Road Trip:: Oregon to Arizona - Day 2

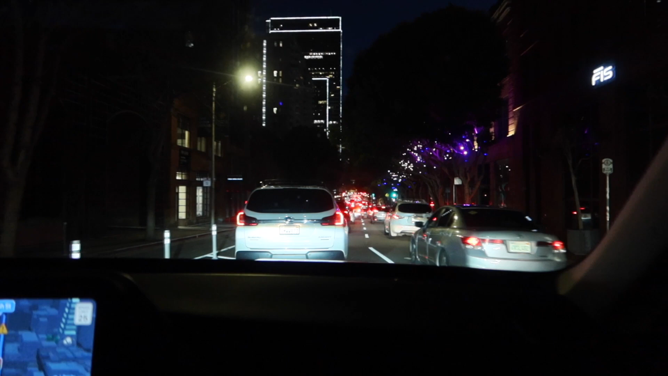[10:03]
okay we are leaving San Francisco and it's so pretty because everything is decorated for Christmas and there's this really cool building up here let me see if I can get the top of it oh I can't see it from here there's a really cool building up there that like lights up at the very top but like how pretty are these trees? how cool is that? we drove past like a big Christmas display downtown excuse me so we ended up eating at Swiss Louis Italian and Seafood restaurant I believe is like what it was called and we all rated it